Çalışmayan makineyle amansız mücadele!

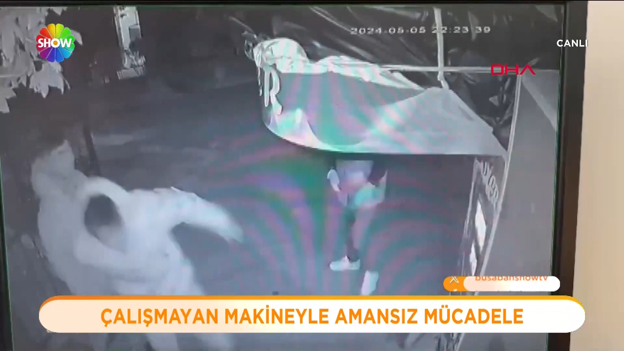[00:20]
Boks makinesini çalıştıramadılar. Defalarca denemekten de vazgeçmediler.
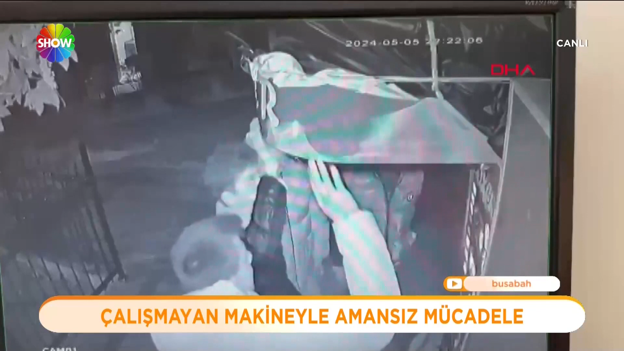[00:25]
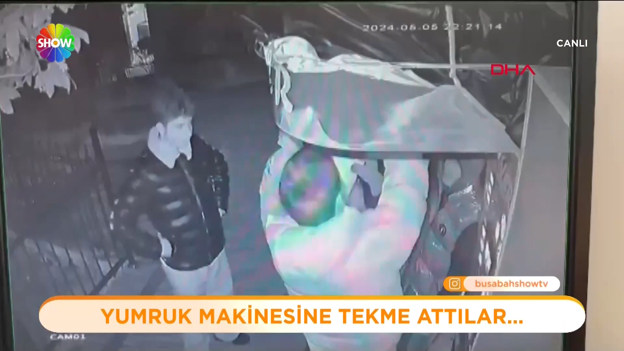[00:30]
Bolu'da gece saatlerinde dört genç büfeye ait boks makinesinde güç gösterisi yapmak istediler. Para attılar tuşa bastılar ama makine çalışmadı. Sırayla hepsi denedi yine olmadı. Aralarından biri peş peşe tekrar para attı.
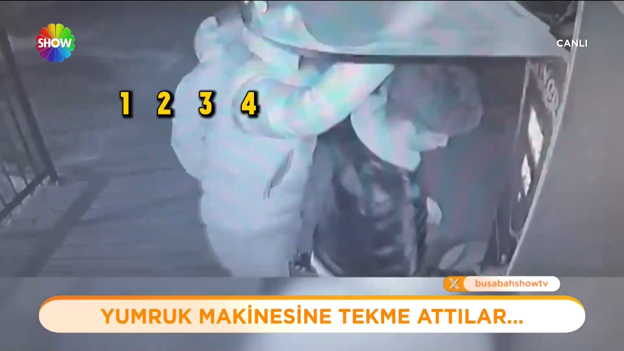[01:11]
Kamansız uğraş dakikalarca sürdü. Baktılar olmuyor. Yumruk ve tekme ile çalışmayan makineye vurmaya başladılar. En sonunda makinenin topunu bıçaklayıp patlattılar. Sonra da gözden kayboldular.
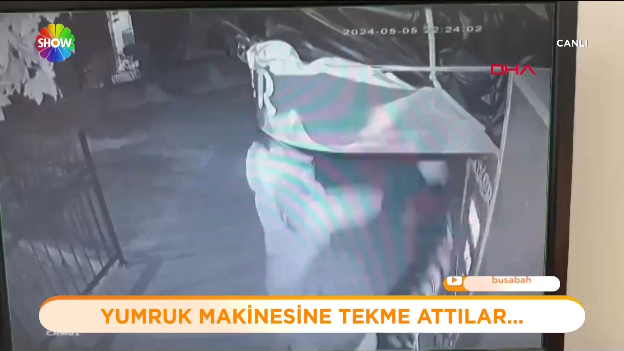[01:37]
Yaramazlar mı diyelim bu arkadaşlara yani boks makinesini en son...